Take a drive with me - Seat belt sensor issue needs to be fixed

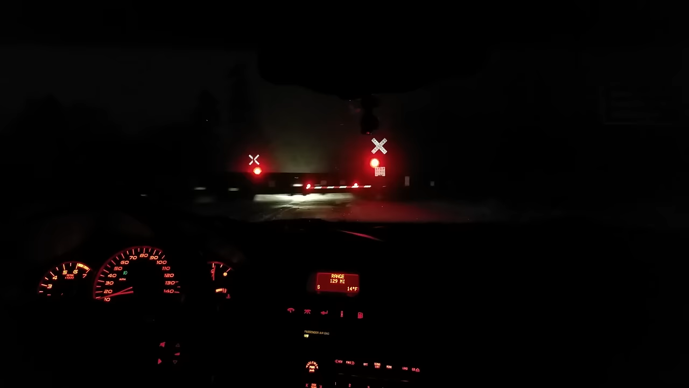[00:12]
Can someone explain to me what it is about trains and the people on the other side at night who have their brights on? I can't tell you how many times I come to a train just like this and the person that's in the lead on the other side, the opposite side, has their brights on, so every single time there's a clearing just like that, you can see the damn brights that are on, and it's like a bright flashing light.